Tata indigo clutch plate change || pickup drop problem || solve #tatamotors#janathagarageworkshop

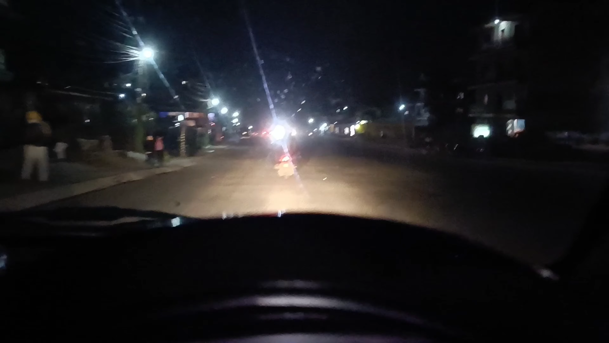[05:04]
तो आप इधर पोखरा के रात के नज़ारे भी देख सकते हैं, गाड़ी अभी एकदम कंप्लीट है। तो आज के वीडियो में बस इतना ही गाइस, मिलते हैं अगले न्यू वीडियो के साथ।